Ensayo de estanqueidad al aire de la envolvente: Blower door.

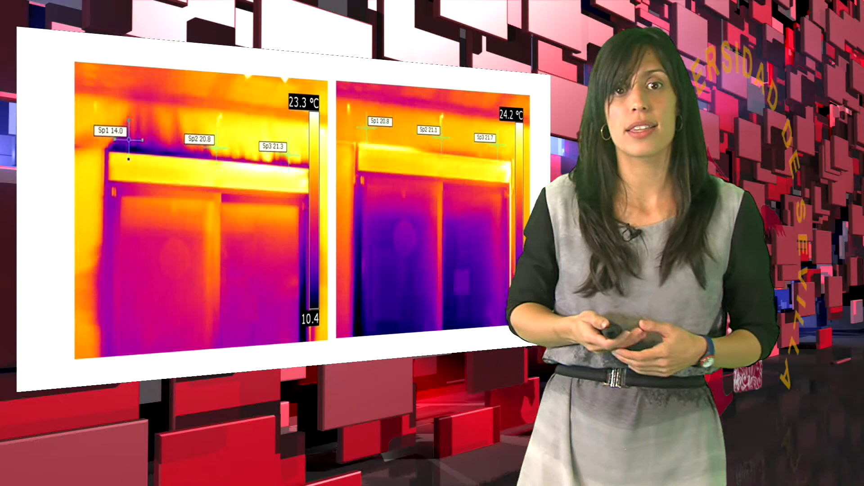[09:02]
es necesario que se establezca un diferencial térmico de al menos 10 grados centígrados entre el interior y el exterior, ya que las vías de paso de aire se identifican por el efecto de alteración de las temperaturas superficiales de los elementos alrededor de estos huecos. En este caso, con un diferencial negativa, el exterior está más frío, el aire en frío entrará por los huecos y dejará una huella térmica, reduciendo la temperatura de las paredes, como podemos ver en esta imagen, a través del tambor de la persiana o el encuentro entre la fachada y la carpintería.